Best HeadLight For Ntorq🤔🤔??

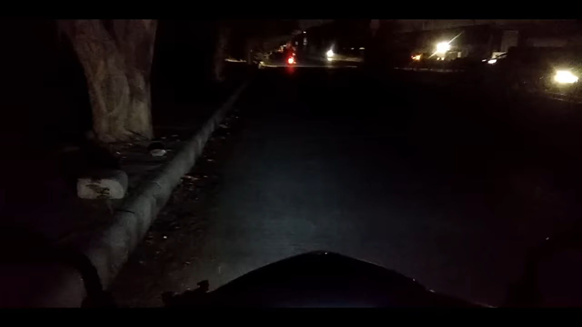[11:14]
निकल जाया है कैसी सामने से कार चली गई है देखो आगे ना कुछ भी जो रोडी कंडिशन हम देखनी सकते और कुछ बताने सकता कैसी कंडिशन है तो यह है इसकी लाइट और लाइट सच में बहुत अच्छी है बस